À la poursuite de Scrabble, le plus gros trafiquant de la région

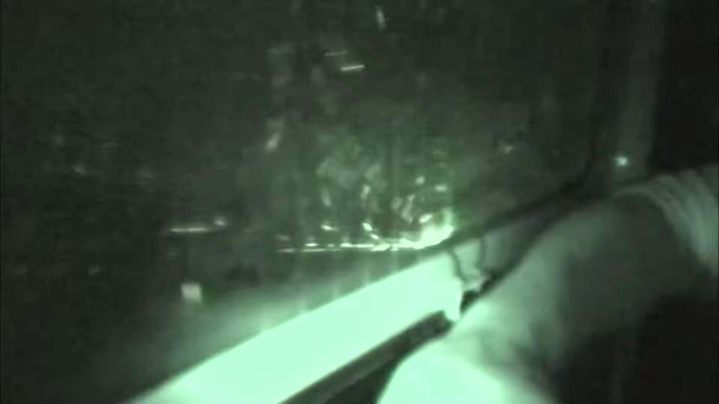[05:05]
Impossible de s'arrêter à proximité du Snack, sans éveiller les soupçons. Et risquer de faire capoter toute l'affaire. Je ne sais pas s'ils ont fait passer le mot comme quoi il y avait un fourgon blanc qui traînait dans le secteur. Mais il y a de plusieurs scooters qui tournent autour de nous. Donc si c'est trop chaud, on va sûrement mettre un terme pour pas faire planter l'opération, quoi. Quelques minutes plus tard, Fred décide de lever la surveillance. Un moment de répit pour Scrabble, le dealer. C'est horrible, c'est horrible.